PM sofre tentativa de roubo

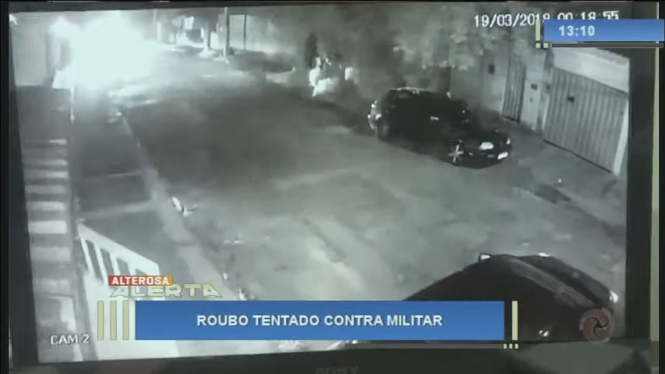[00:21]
O PM retornava do trabalho e ao chegar em casa foi surpreendido em frente à residência por um veículo ocupado por três homens. Um deles saiu rapidamente com
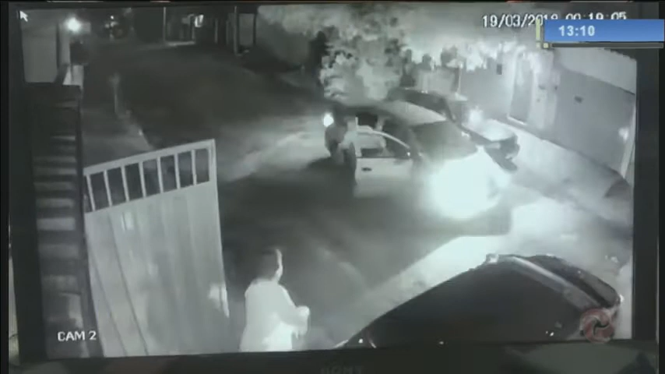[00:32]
uma arma em punho e apontou em direção ao militar. Foi então que o policial sacou a arma e trocou tiros. Enquanto isso, outros dois bandidos abandonaram o veículo e correram. O carro utilizado no crime foi roubado em Belo Horizonte. Viaturas realizaram rastreamento por toda a área, porém até o momento os suspeitos não foram localizados.